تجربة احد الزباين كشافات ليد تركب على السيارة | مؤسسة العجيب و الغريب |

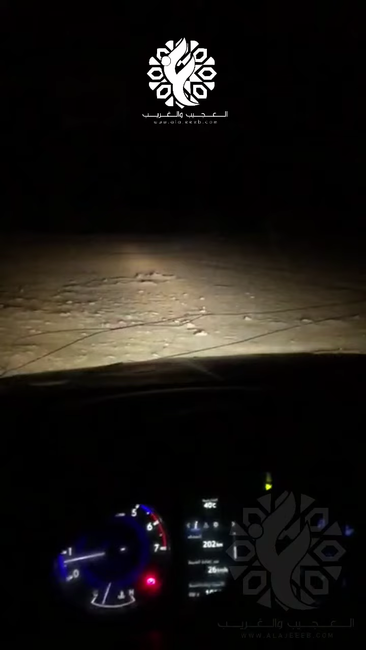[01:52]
شوف فرقه شوف فرقه أطفي الكشاف
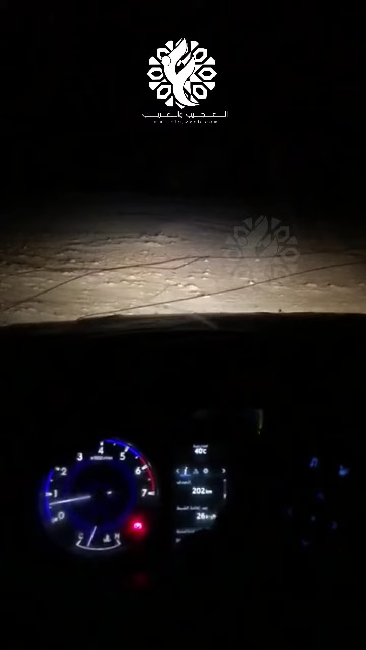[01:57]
شايف شايف أكبر من
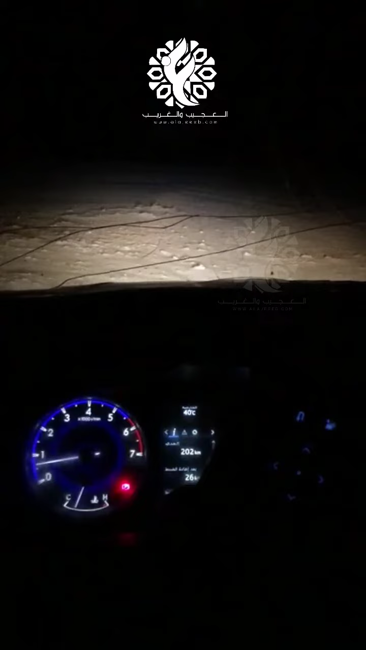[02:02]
المساحة اللي ما أخذها الضوة أنوار الوكالة شايف